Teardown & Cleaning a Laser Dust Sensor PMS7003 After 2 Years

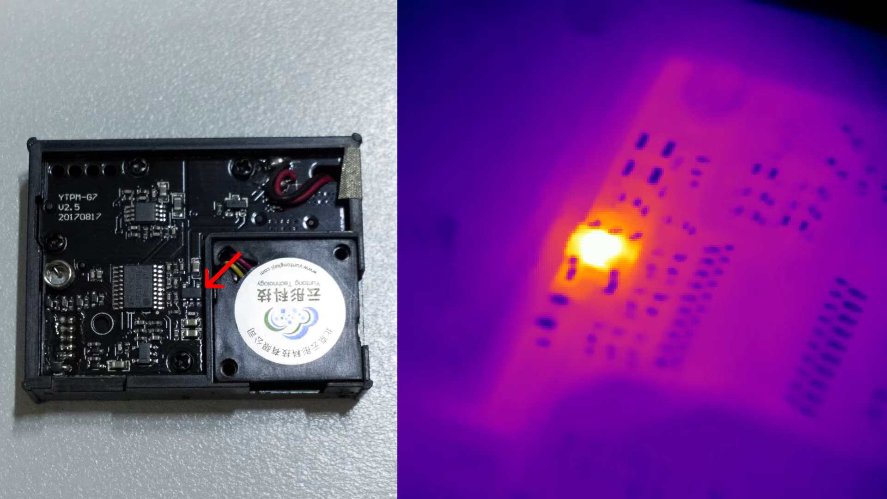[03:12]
However looking at the thermal image of it it was pretty easy to figure out what chip was getting way too hot and it ended up just being this little 5-pin SOT23 device here which I assumed was probably a regulator so I replaced it with one of these Mikrol 5504
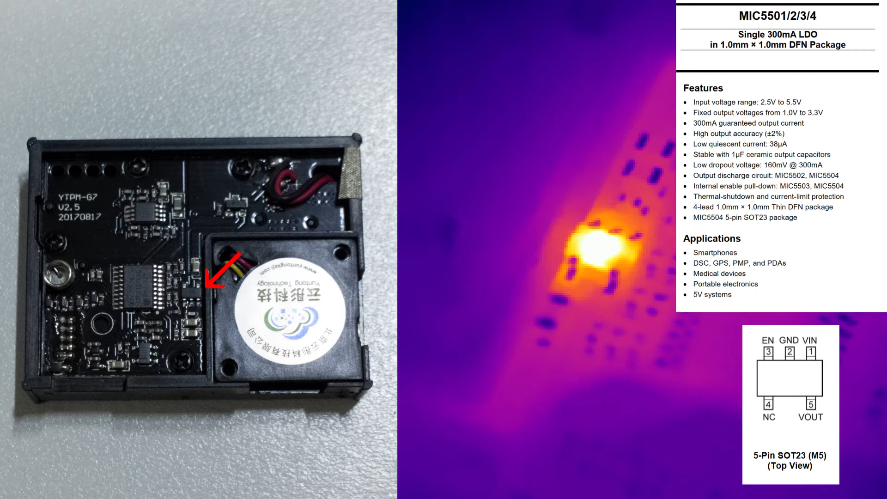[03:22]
regulators I had laying around and it's been working ever since.